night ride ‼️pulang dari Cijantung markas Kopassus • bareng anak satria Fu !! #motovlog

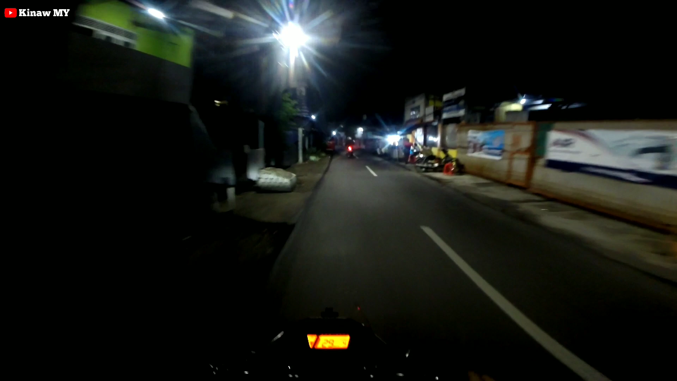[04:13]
Edan Edan Pokoknya memang gitu kan Dan gue pasadi kesini makanya Kagak Ngeplok juga kan Karena hujan Ninggi gue kagak pake mantel Tadi mah pake
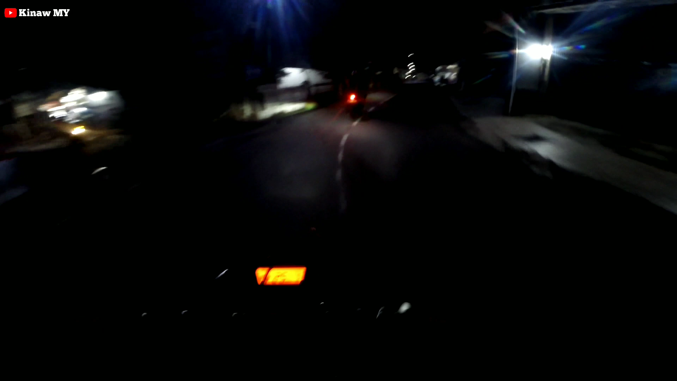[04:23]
Asli anjir sepi banget gini ya Hehehe
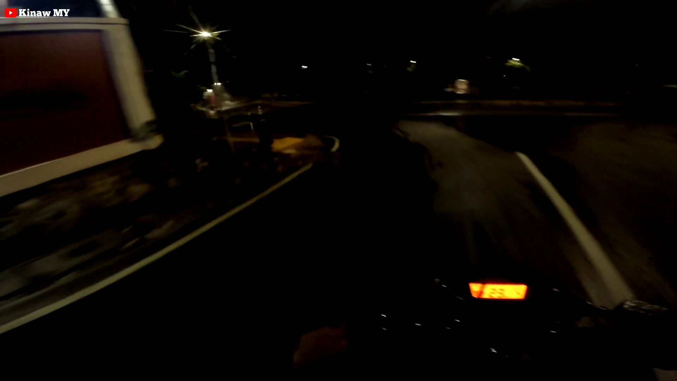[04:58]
Oh iya Ini mah yang tadi Iya bener ini mah yang tadi Gue tadi lewat sini juga
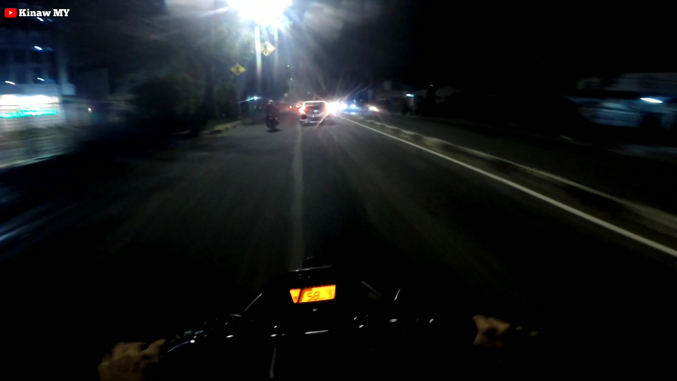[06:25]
Masya Allah Emang jodoh gue ini sipik ya Di depan gue lagi Hehehe Ah selicuy Anjay Gue nonjir ngegas temen Aing Boleh kalo ngajak ngegas lah gitu kan Boleh Hehehe Temen Aing udah kayak lampu Udah kayak lampu ini cuy lampu polisi Di jok
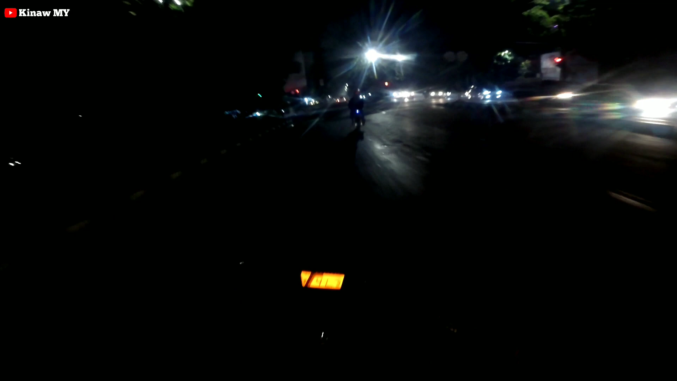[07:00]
Panjai Ngabret Pahan Ada lagi Ada yang lagi memperbaiki jalan
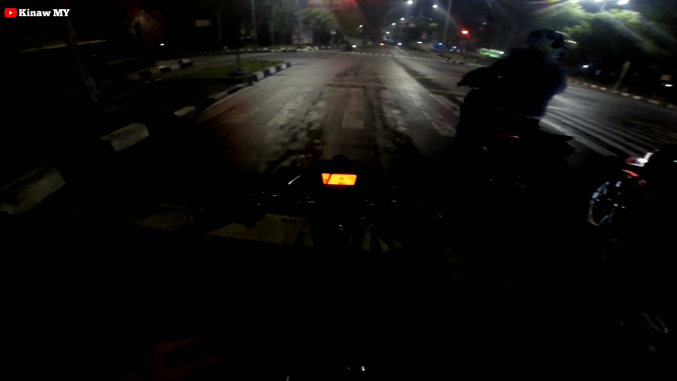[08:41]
Aduh Jam segini mah masih rame sih
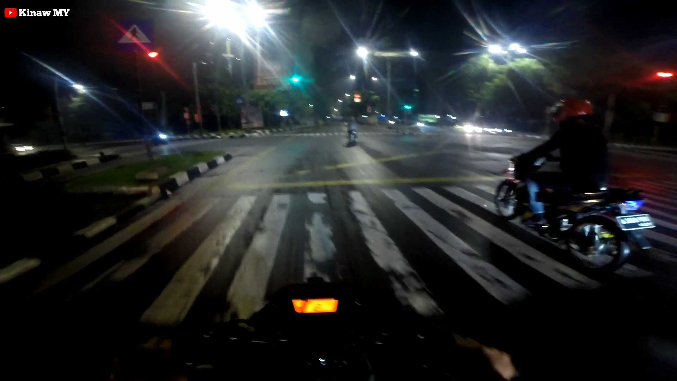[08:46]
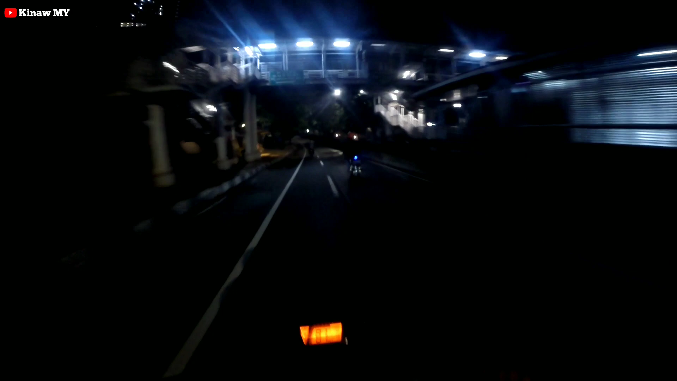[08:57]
Gaskar Gaskar Jalan Aduh Aduh Aduh Bersambung Aduh Bersambung Gaskar Humpung Aduh Aduh Aduh Aduh Bersambung Aduh Aduh Aduh
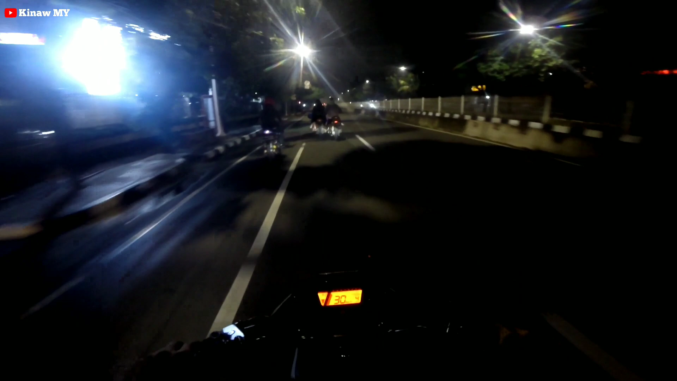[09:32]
di step-in sama apa disetutin sama temen gue barusan gue disitu ada temen gue cuman ada yang ngogok kan jadi disetutin dulu kesian sama si Mbamba nya sama si Mbamba terus si mas-mas lagi malam mingguan gitu kan biasa jadi disetutin step-in dulu